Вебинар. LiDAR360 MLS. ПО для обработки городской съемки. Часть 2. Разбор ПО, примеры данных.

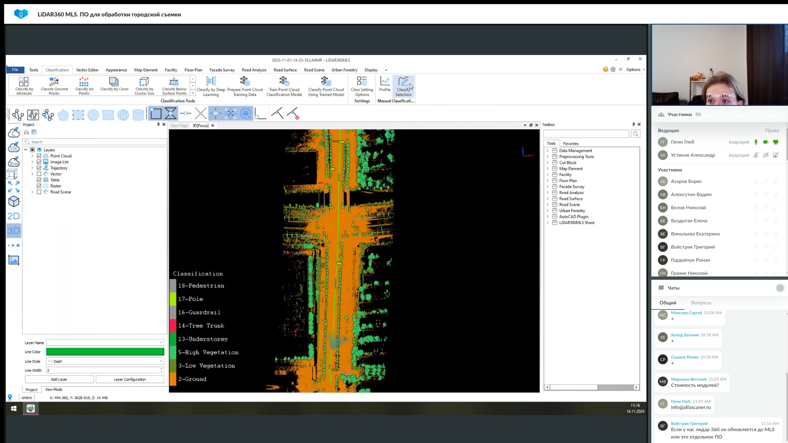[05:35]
И также, если, допустим, вам не нравится, что как-то что-то не так отклассифицировалось, вы можете вручную перенести эти данные из одного слоя в другой.
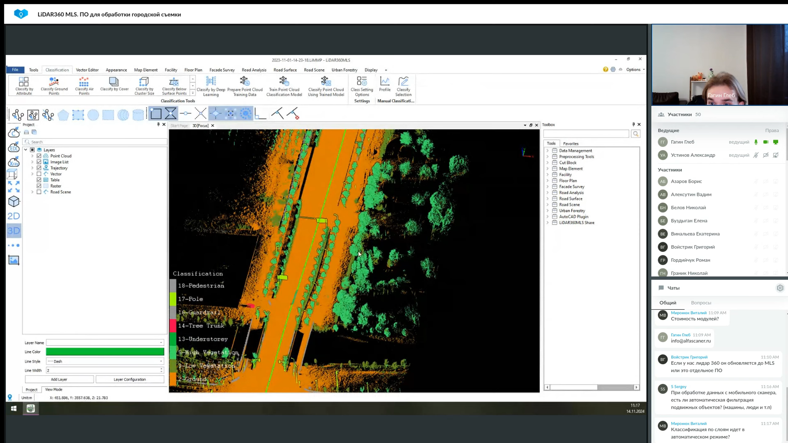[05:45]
И таким образом, просто поправить для более корректного отображения вашего облака точек, чтобы было комфортнее работать. Далее, опять же, вкладка,
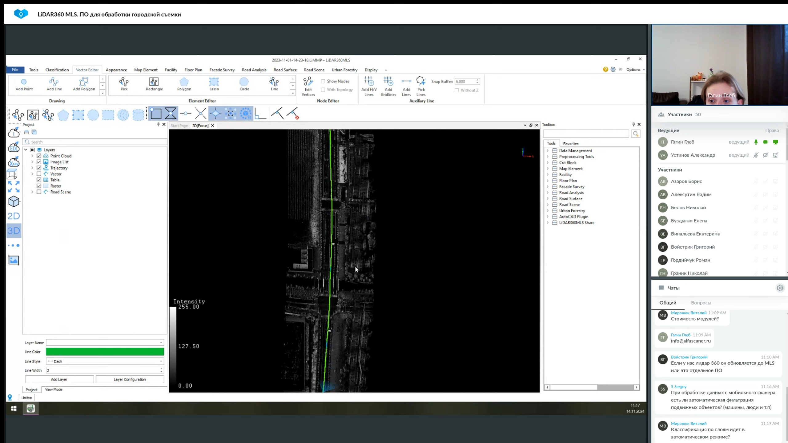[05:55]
которая относится к модулю Framework, это Vector Editor. Он позволяет выбирать векторные уже готовые файлы и создавать их. То есть, вы можете нарисовать линию, полигон, несколько точек, прямоугольник и так далее. То есть, обычные векторные инструменты, которые позволяют размещать данные на облаке точек с привязкой к каким-то высотам и так далее. Соответственно, если у вас проект сейчас в координатах, то векторы,
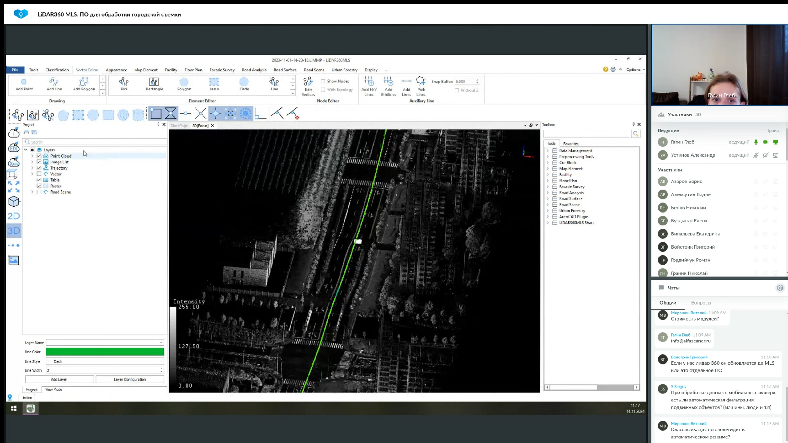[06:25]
которые вы будете сюда наносить, а после экспортировать, они также будут привязаны к координатам. Поэтому, вы получаете сразу удобное взаимодействие с готовыми векторными файлами. И также, после того, как вы нанесли эти векторы, вы можете их редактировать, что-то перемещать, копировать и так далее.
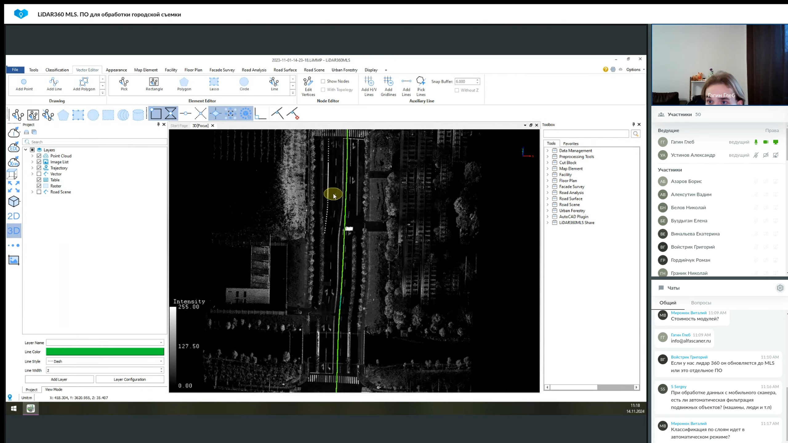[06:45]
То есть, тут околобазовый функционал обычного векторного редактора. Вкладка Appearance, она позволяет размещать символы.
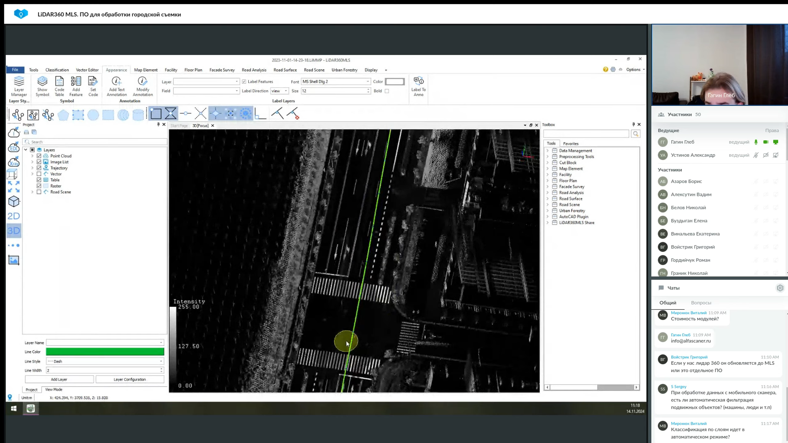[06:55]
Сейчас я это покажу. То есть, вы можете в таблице выбрать какие-то символы. Они есть как стандартные, но стандартные они идут для Китая. Поэтому, у них там какие-то могут быть свои размеры, которые не соответствуют вам. Но, допустим, какие-то общие они тоже есть.
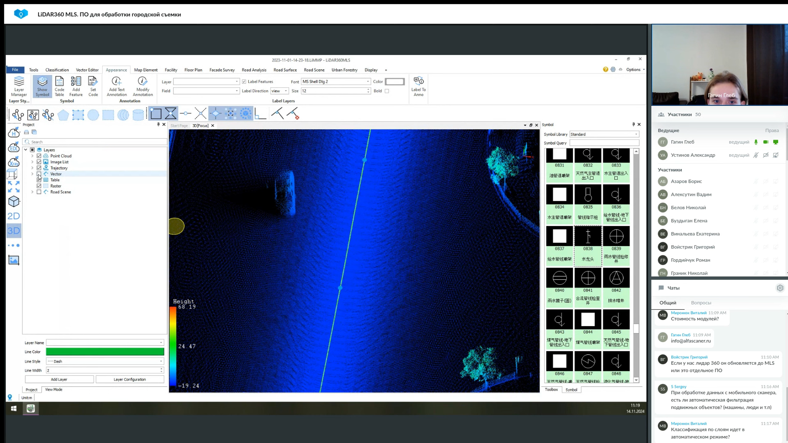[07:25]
И, в принципе, при экспорте вы получите информацию о этой точке. То есть, вот эти символы, они размещаются на слое точек. И, таким образом, вы получите точку с какой-то кодовой информацией. И, допустим, для всех точек с кодовой информацией 838, вы после в автокаде, либо в каком-то другом каде условном, вы можете назначить свой символ, который автоматически к ним привяжется. Поэтому, это все равно удобнее, чем просто вслепую ставить точки.
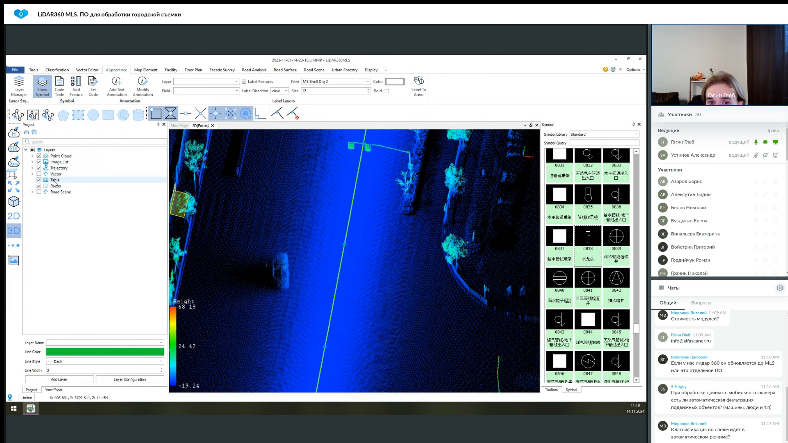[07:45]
Так, сейчас я включу векторы и выберу слой точек.
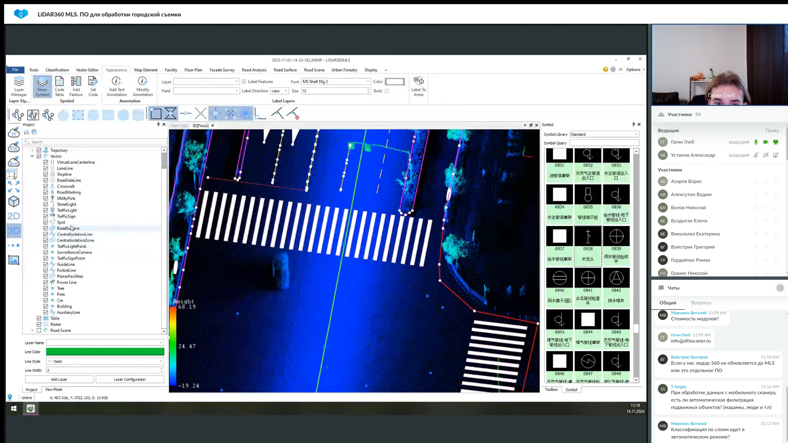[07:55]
Допустим, он. И после чего я выбираю символ, который я хочу разместить. И после чего я их размещаю.
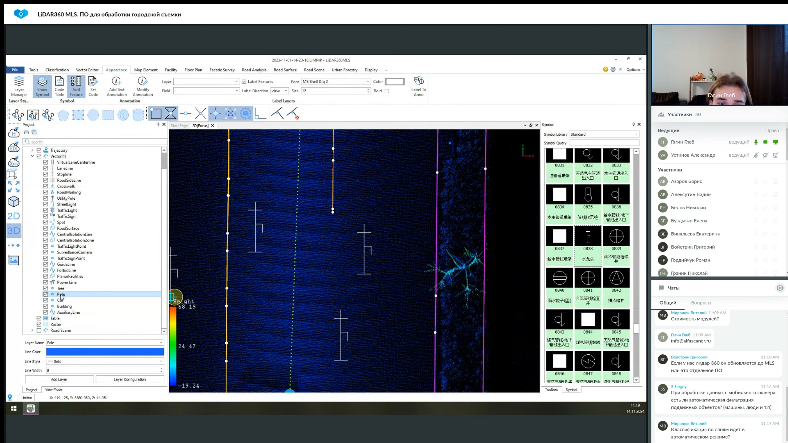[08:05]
Будем считать, что это какой-то отдельный слой именно под символы. И я могу экспортировать только его из облака точек. Или, допустим, я могу экспортировать все векторные файлы.
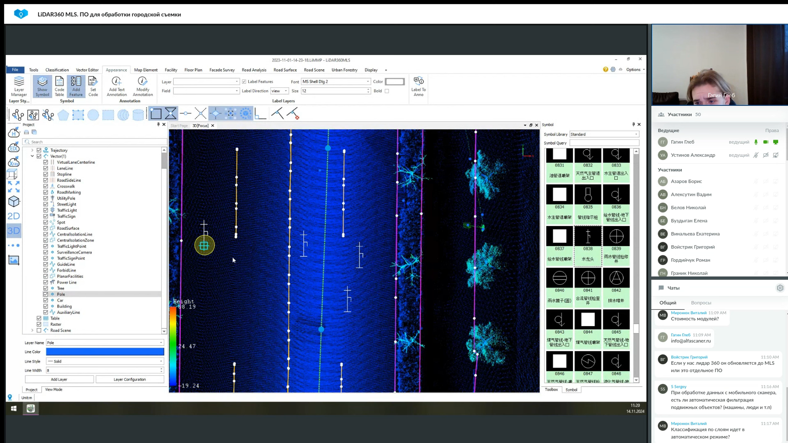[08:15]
Поэтому, в принципе, функция полезная и удобная. Таким же образом можно создавать текстовую аннотацию. И, в принципе, взаимодействовать с какими-то вымосками. И перейдем теперь к тулбоксу справа. Это поисковик по всем функциям.
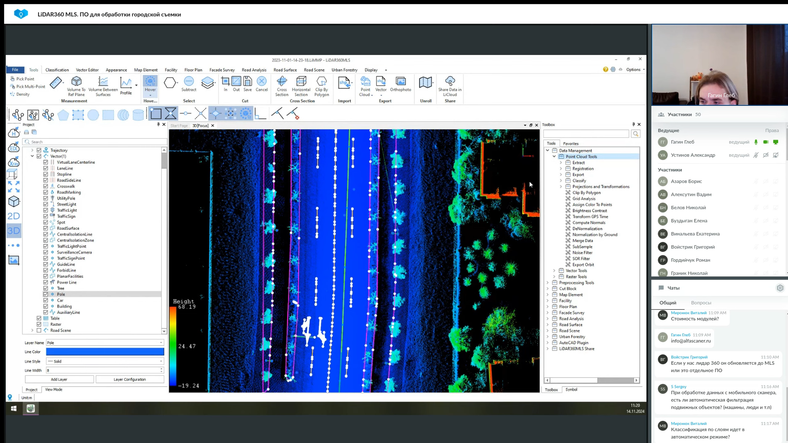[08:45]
И здесь их будет больше, чем на верхней панели. Потому что все, если туда размещать, то ее не хватит никакой. Потому что в модуль Framework также входят функции извлечения, допустим, по высоте, по классу и так далее. То есть, когда вы уже извлекаете данные из готового облака точек, и таким образом вы выгружаете, допустим, только класс земли, если вам остальное ничего не надо из этого файла. То же самое по высоте. Вы можете извлечь что-то там выше 5 метров и так далее.
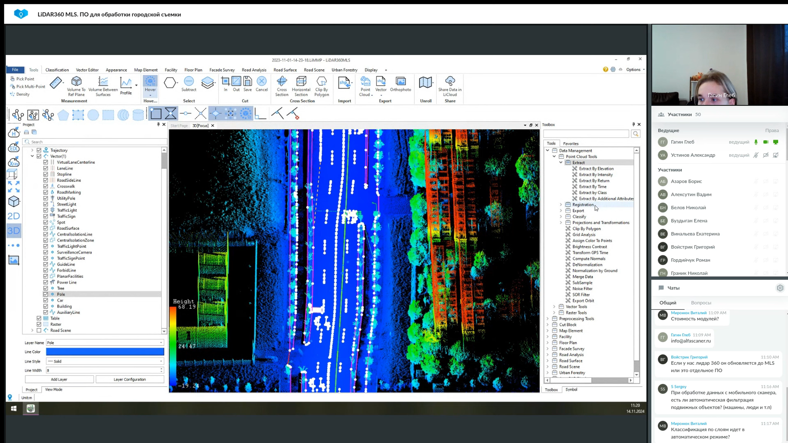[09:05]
Вкладка Export, мы ее рассмотрели. Вкладка Registration, она позволяет объединять проекты в ручном режиме.
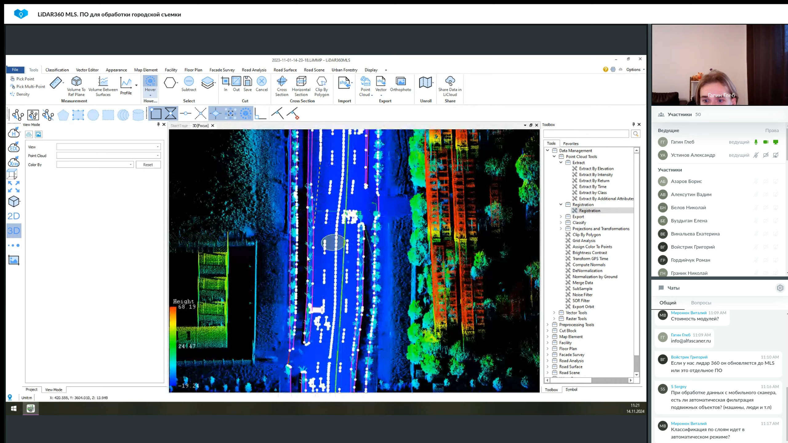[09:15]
Classify здесь имеет сильно больше функций, чем представлено на этой панели. И в таком формате их удобнее использовать. Потому что здесь есть поисковая строка, в которой мы можем это все найти. Можно перевести проект в другую систему координат через задание модели геоида. Потом вы выбираете параметры перехода, параллельно с этим выбираете эллипсоид и так далее.